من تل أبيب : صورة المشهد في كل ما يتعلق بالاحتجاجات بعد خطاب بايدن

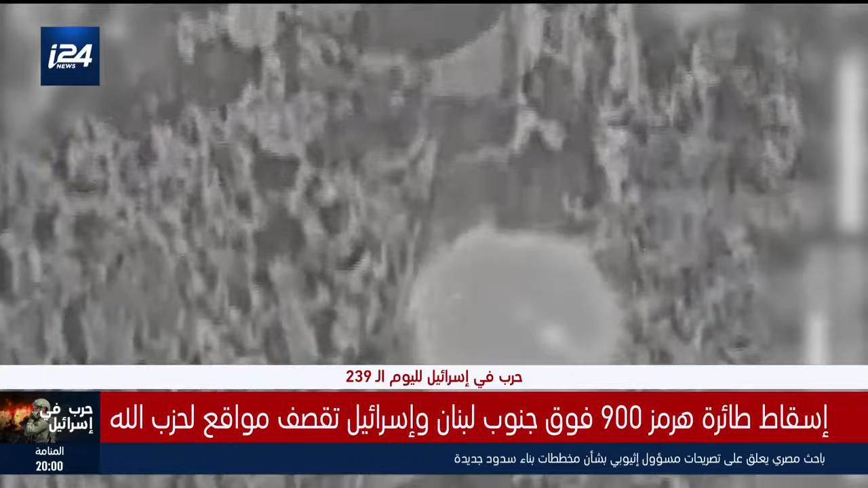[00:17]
إسرائيلية بينها مقر قيادة اللواء 769 في ثكنت كريا تشموني بصواريخ
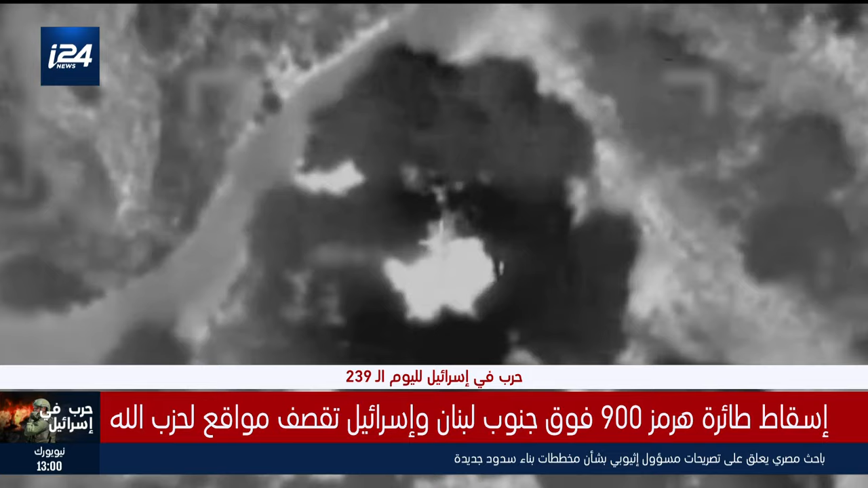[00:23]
بوركان محدثا أضرارا كبيرة بالإضافة إلى إسقاط طائرة مصيرة من نوع هيرمز 900
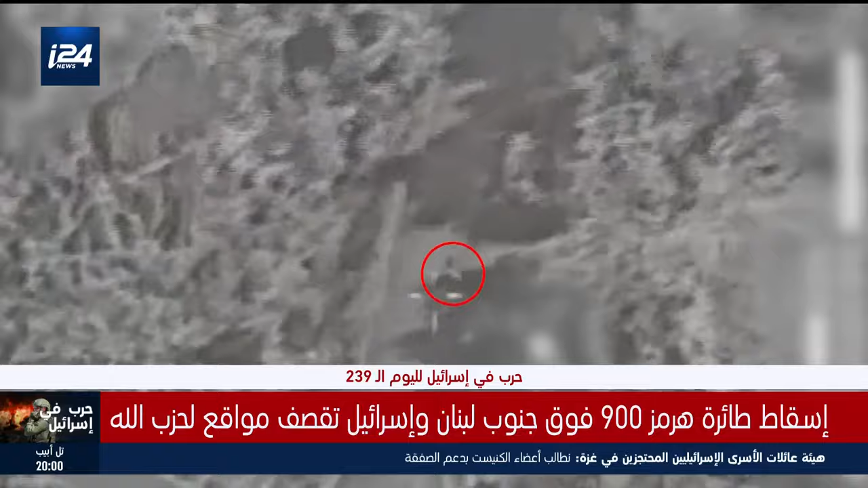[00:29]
بدوره هاجم الجيش الإسرائيلي مواقع عدة يقول إنها تابعة لحزب الله في جنوب لبنان
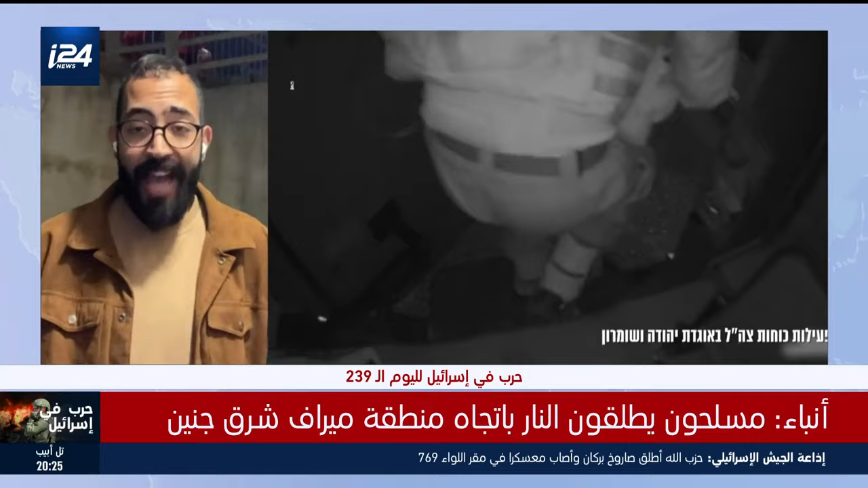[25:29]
حاجز سالم غرب مدينة جينين وما زالت القوات الإسرائيلية حتى اللحظة تمشط المنطقة بحثا عن المنفذين أيضا اندلعت